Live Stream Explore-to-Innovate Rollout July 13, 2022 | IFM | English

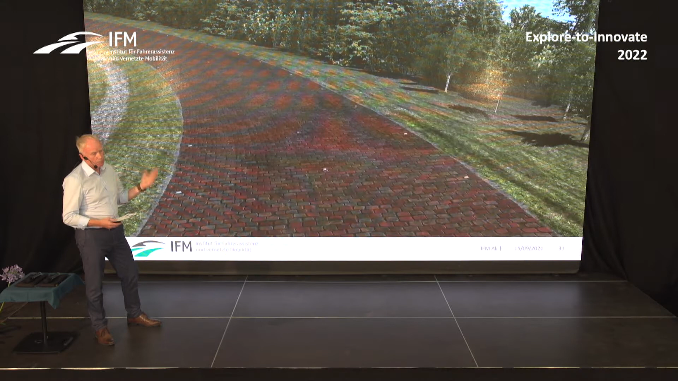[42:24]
One example on where we work and drive on a highly virtualized driving path, where we scan 5 millimeters.